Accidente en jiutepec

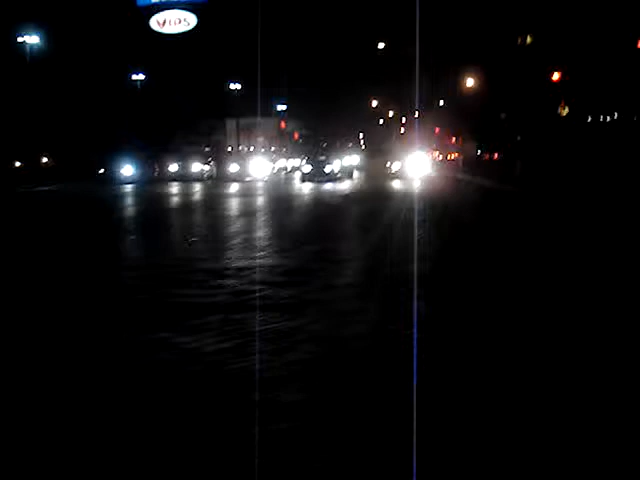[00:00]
Ya graba. Se fue. Después del cine. Dios mío, es un taxi, gordo.